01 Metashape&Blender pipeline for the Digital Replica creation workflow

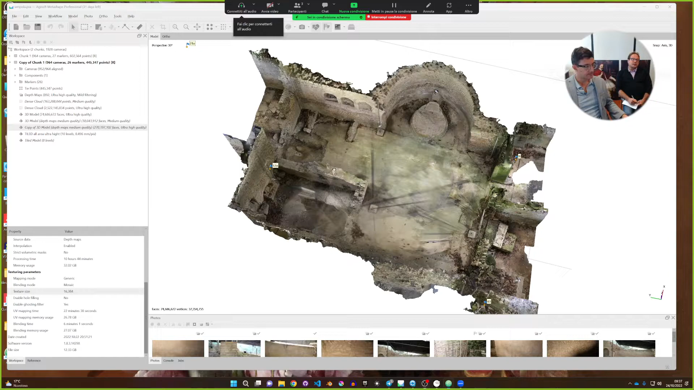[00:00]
Okay, this 3D model is very high version, very high resolution version with 74 million polygons. It's part of a bigger model. It is like a detail of it with more or less
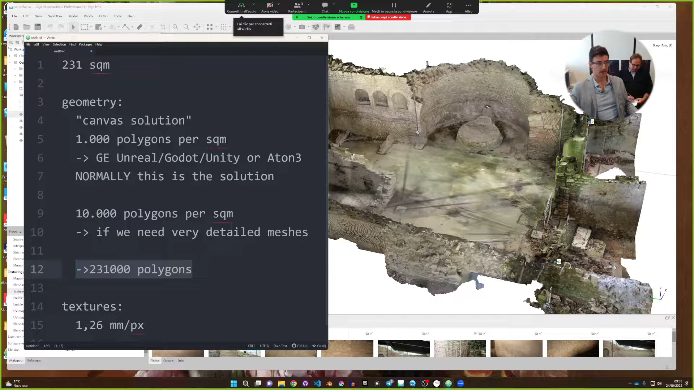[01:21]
more possibilities to edit the 3D model. This is the sake of all this solution. So, 231 square meters means 231 thousands polygons. So first of all, we need to reduce this complexity with growing the mesh, decimate mesh. It's not normal to work with too much polygons,
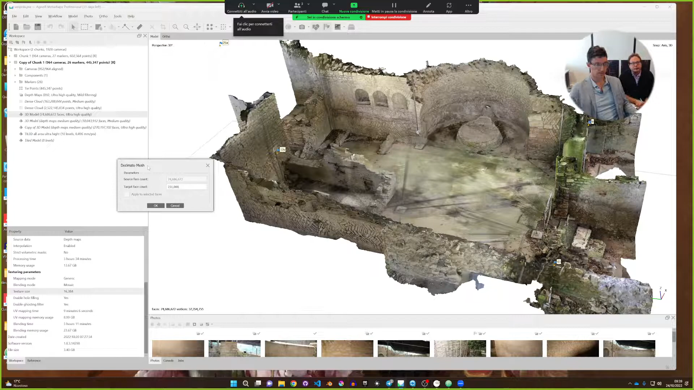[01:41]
and so we make a replace. Nope. We want to have one more 3D model here in the chunk. So we are collecting the information here, and we have this polygon reduction.
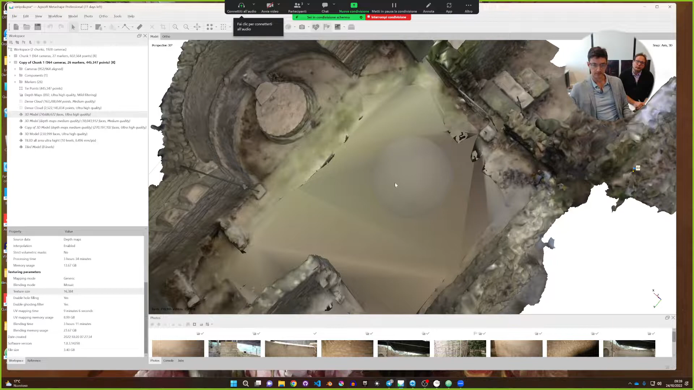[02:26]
but okay, it is especially true in this case where we have unfortunately some
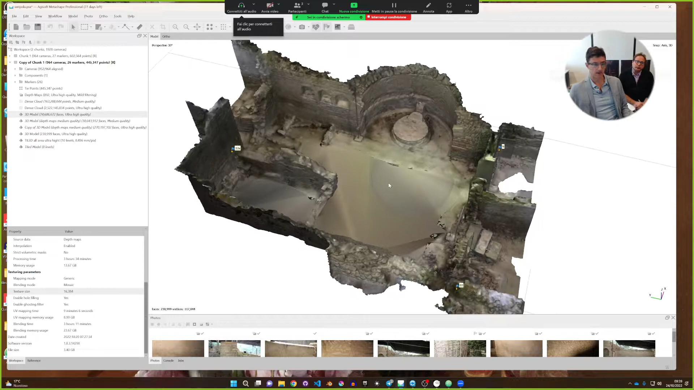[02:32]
undersampled parts of the model, like here.
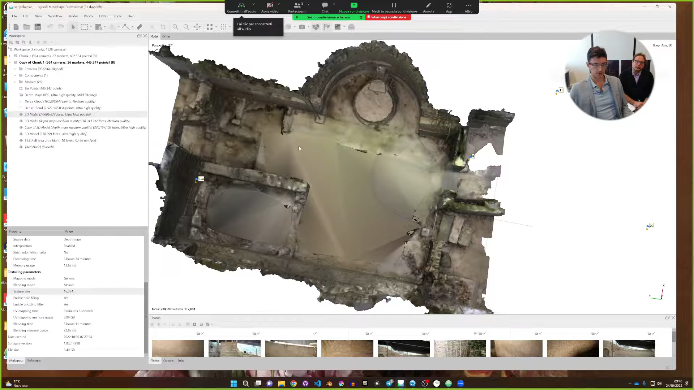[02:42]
So we didn't have photo shooting coverage for the floor, but okay, just to know the limitations. Okay, this is model is fine for our work. And where it is? It should be here. Copy maybe of something. No. 230. That is one. Okay, great. And we are here.
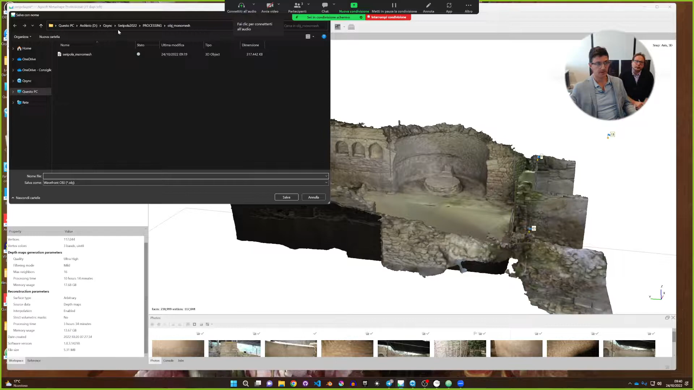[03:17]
So now we can export it. Export model. We create a OBJ monomesh.
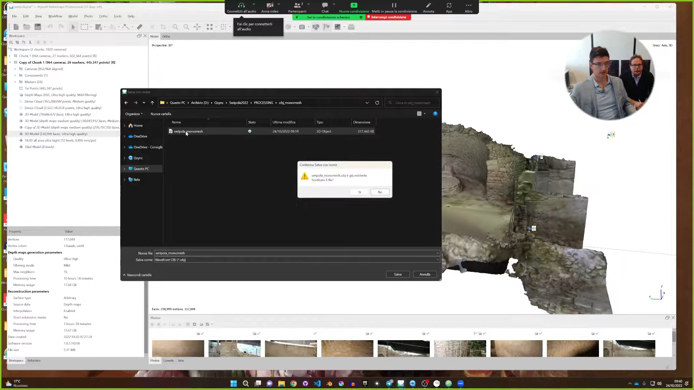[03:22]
File, and we are overwriting it.
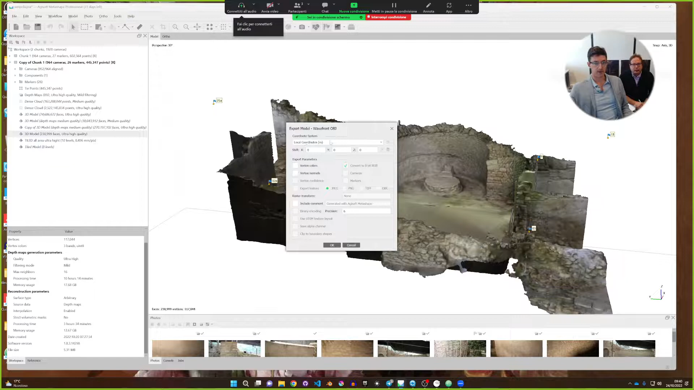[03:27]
We are working in local coordinates in this project, so we just press OK,
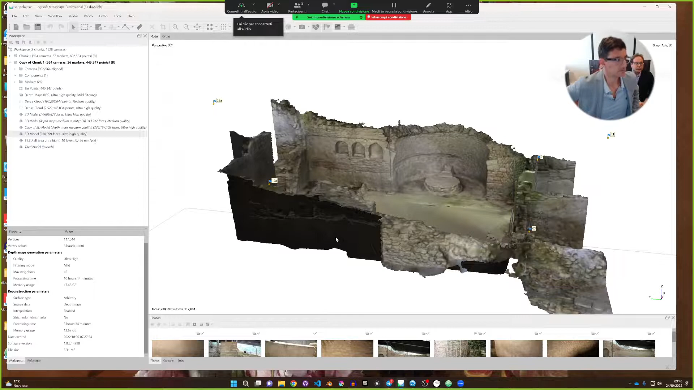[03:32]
and we get the model. Now we are opening Blender. Here we are able to open this model,
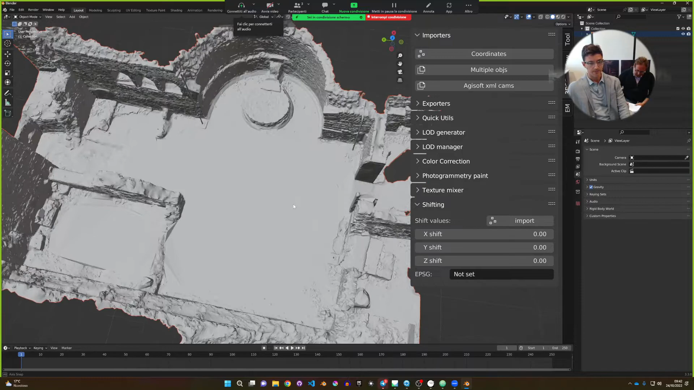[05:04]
Now, we need to cut it in pieces. Okay, here we have some issues on the geometry.
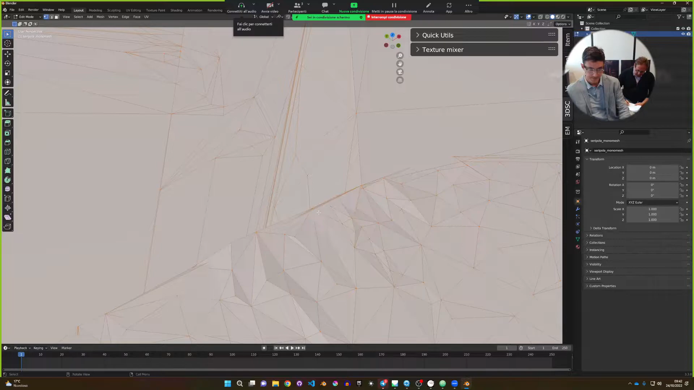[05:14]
We need to close it to repair it somehow,
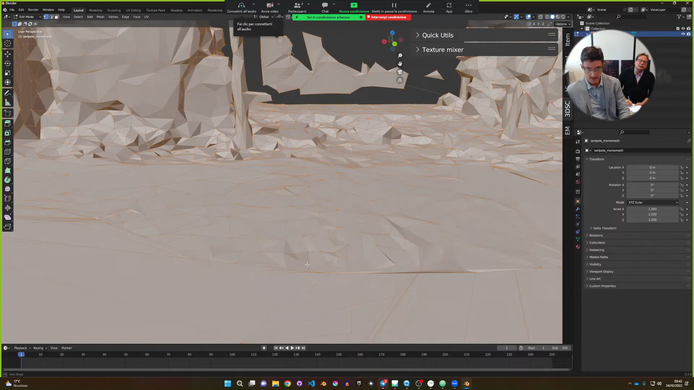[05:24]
because we have some holes that were closed here. It's not a big work here, you see.
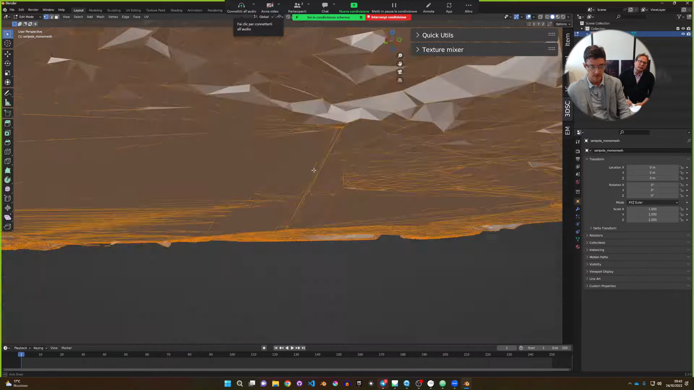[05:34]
So we have also some need to clean
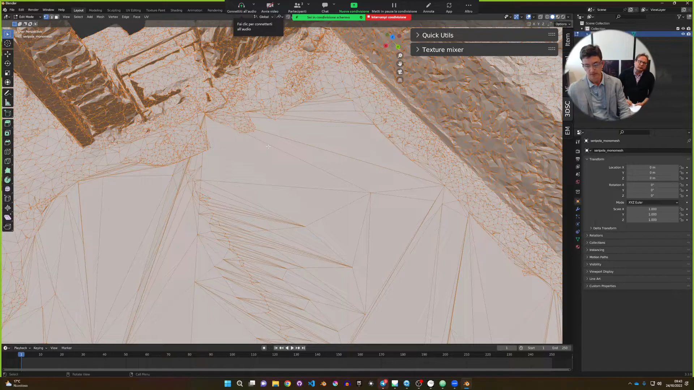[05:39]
the model, and let's do it now
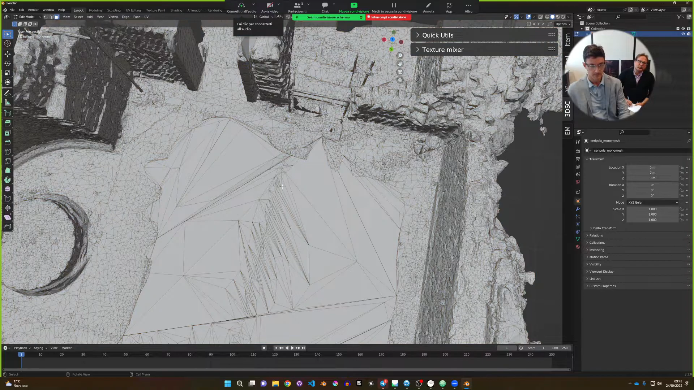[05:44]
in order to be safer later.